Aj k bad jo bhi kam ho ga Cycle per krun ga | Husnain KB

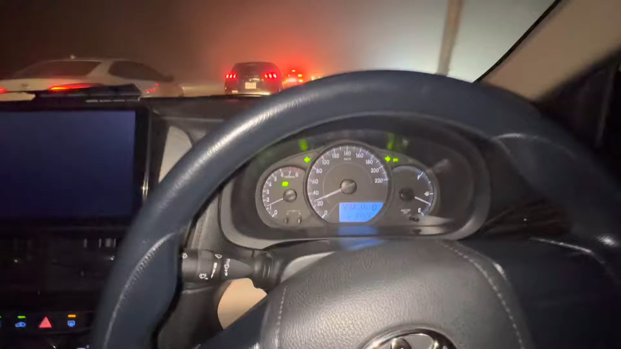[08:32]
دوستو ٹائن تھیندہ پہ بارہ واجتے تیتری منٹ اور دھوند دیکھو تسا اجن تھا ہے تھوڑی جی گھٹ تھی یہ پچھے تھا بہت زیادہ مشکل تھا یہ پچھوں جی رہا ہے بلکل سپیڈ
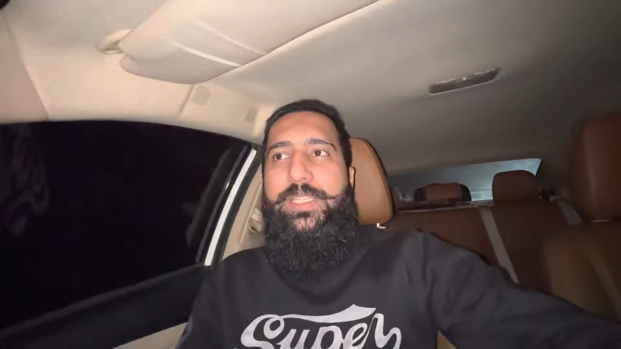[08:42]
ہی میں بلکہ روکن ہی پائے گی ہے گڑی بلکل صورتحال عجیب جائی ہے ہونتا وال بھی کچھ نہ کچھ نظر دا پہ روڑتے خیر اگوں گڑیاں شدیاں ہیں اور اشارے وغیرہ
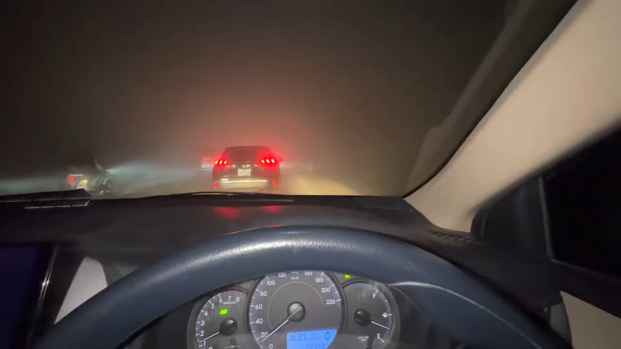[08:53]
بالتے جرائے گزارا چلدہ پہ بس میں گھر دے بلکل نیڑے پہنچ گیاں ٹائم کافی لیٹ تھی گئے اور آج پہلی دیمہاری میرے خیالے اتنی زیادہ دھوند پہی ہے پہلے تا اتنی کہنا آئی